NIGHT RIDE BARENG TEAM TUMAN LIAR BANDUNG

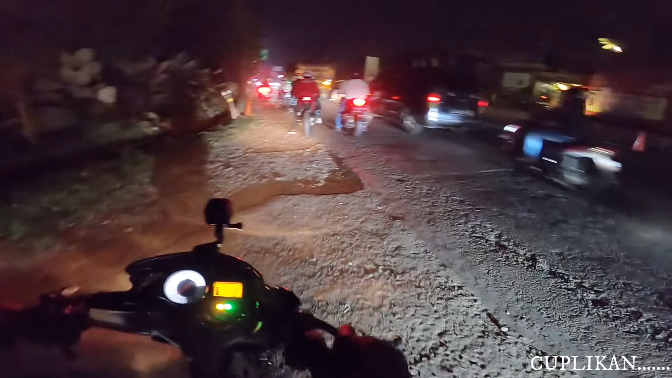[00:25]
anjir itu yang bit ngeri nggak pakai lampu eh lampunya kecil lampu biru variasi yang penting safety lah hati-hatilah
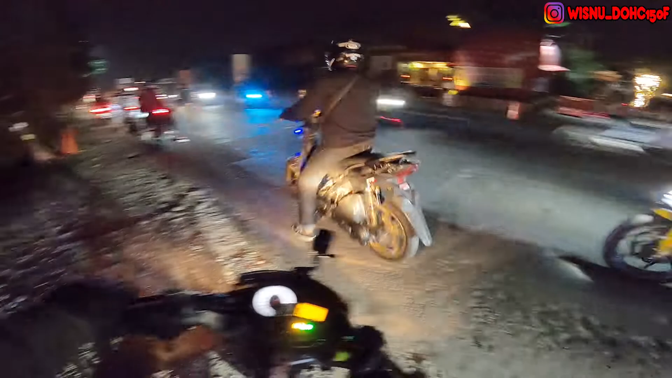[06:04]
anjir itu yang bit ngeri gak pake lampu lampunya kecil lampu biru variasi yang penting safety lah hati hati lah
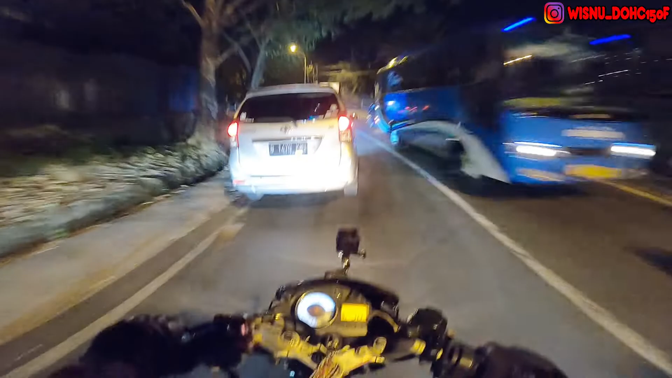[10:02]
Gue mah gak berani anjir Sak duluan duluan duluan Gue mah di belakang aja lah Airoknya meledak-meledak Oke guys Gue pelan-pelan aja ya Gue gak berani sumpah ngeri Karena gue gak punya skill sama sekali Jadi gue mau pelan-pelan aja disini ya